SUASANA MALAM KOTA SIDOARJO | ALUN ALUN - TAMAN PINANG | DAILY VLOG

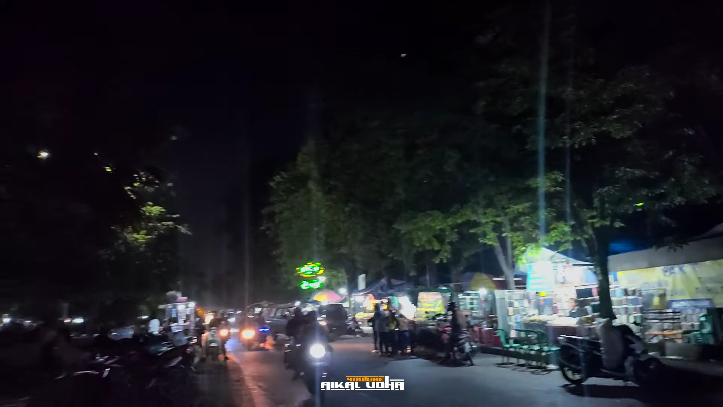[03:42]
bakul-bakul atau penjual-penjual apapun itu ada di jalan Taman Pinang Sidoarjo bro. Angkringan-angkringan. Kayaknya ini tempat kumpulnya anak-anak muda nih teman-teman. Sepanjang jalan dari Taman Pinang bro.